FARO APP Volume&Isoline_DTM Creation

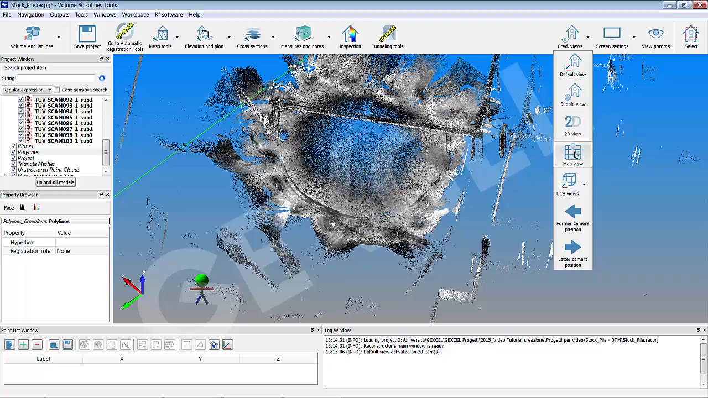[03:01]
and then select the map view to display the stockpile from an orthographic top view. Zoom in with the scroll button of the mouse. Press the select button to enter in the section mode. Select the lasso tool to contour the stockpile area and remove the useless points by selecting delete outside point.
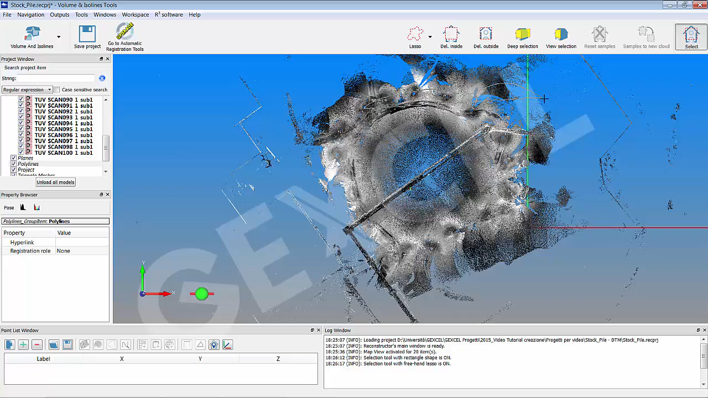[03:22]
All the scans are marked in red.
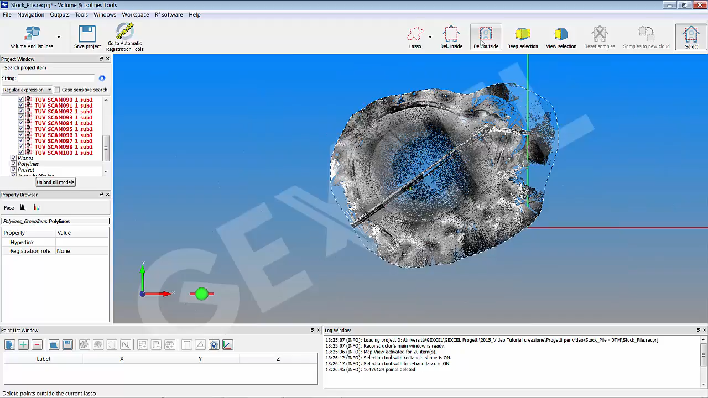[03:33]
In case of mistakes, you can download the modified scans without saving and all the deleted points can be recovered. To remove the point of the cranes over the stockpile,
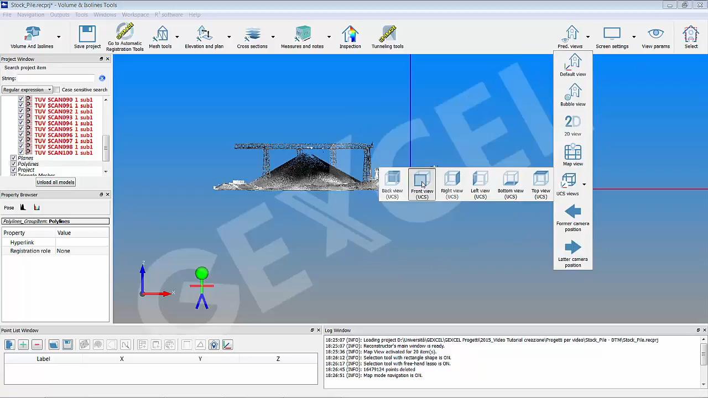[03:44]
choose the UCS front view option to display the clouds from a side view.
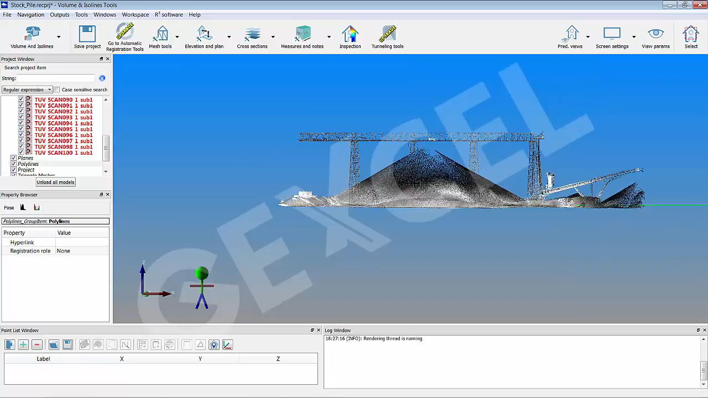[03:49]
Use the pivot mode to rotate the cloud in the proper direction and repeat the editing operation to remove the useless points.
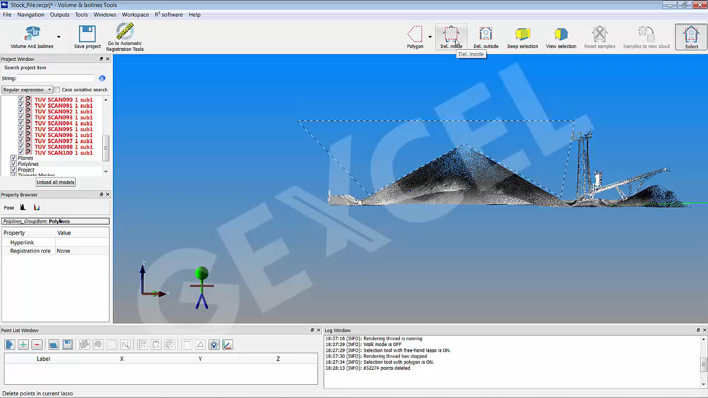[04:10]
You are now ready to start the guided procedure to create the digital terrain model.
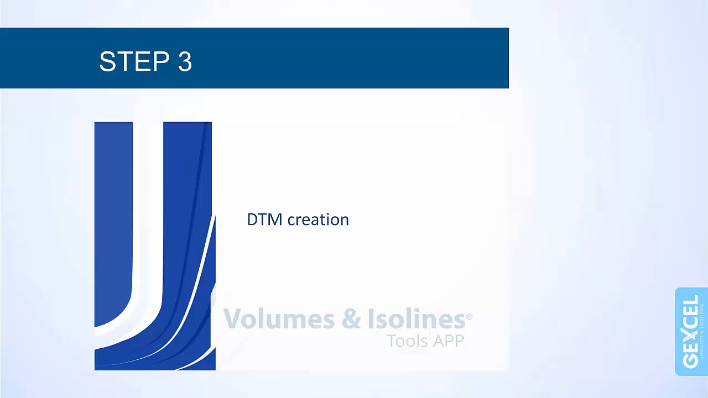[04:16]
As you have seen in the previous steps, set a map view.
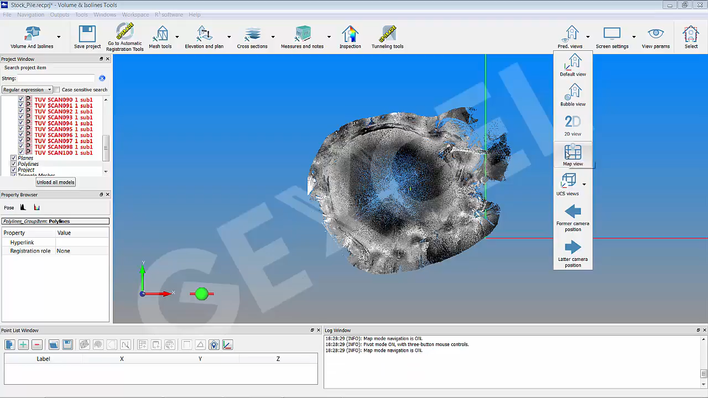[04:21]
Pressing alt and double click, pick some point around the stockpile. The selected points are listed in the point list windows.
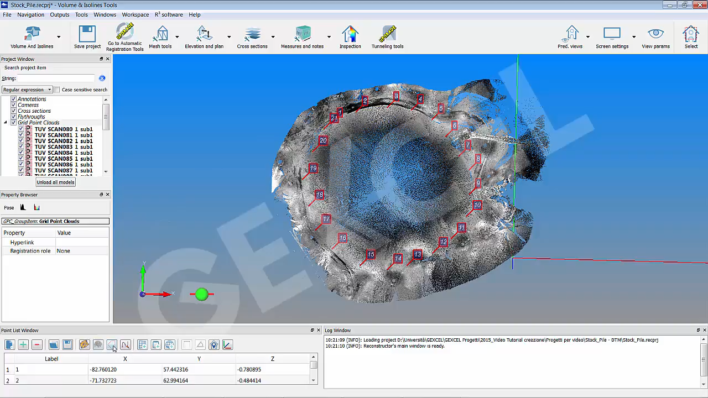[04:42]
Select make polar line in the point list windows to create a closed polyline to define the DTM region. In the mesh tools drop down menu, select the topographic mesh option.
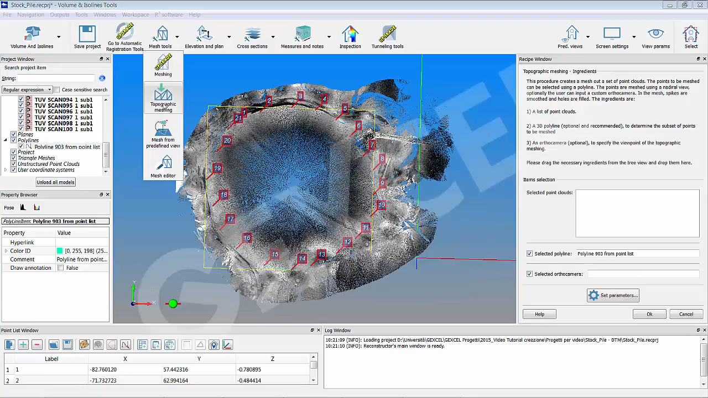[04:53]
A dedicate recipe window appears. Following the recipe instructions, it is required to drag and drop the scans, the polar line and, in this case,
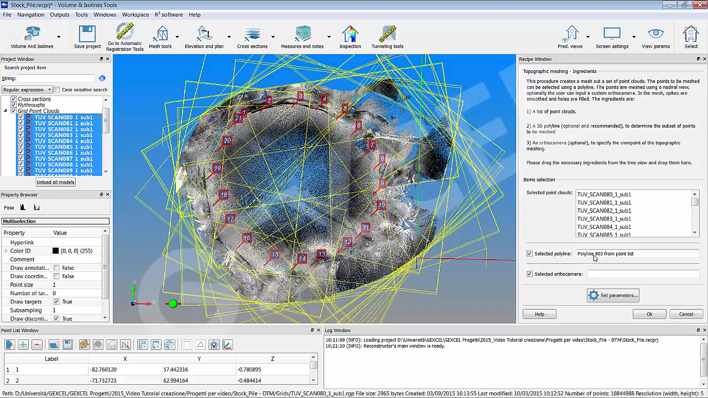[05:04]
we can deflag the author camera option to automatically use a nadial orthographic view on the scans. To modify the default parameters you can click the set parameters button on bottom of the recipe window. In the topographic meshing parameters dialog, you can select, the sampling step, higher the value lower will be the DTM resolution, the dispicking method to remove isolated spikes, the hole filling and the final mesh parameters.
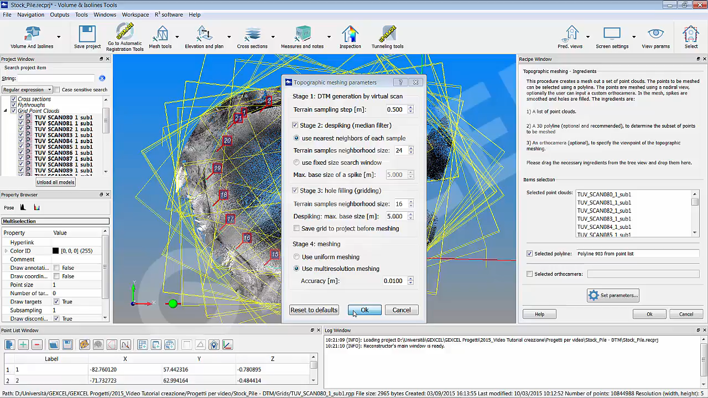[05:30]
At the end of the automatic procedure the DTM is created, colorized according to the altitude gradient and added to the project under the meshes folder.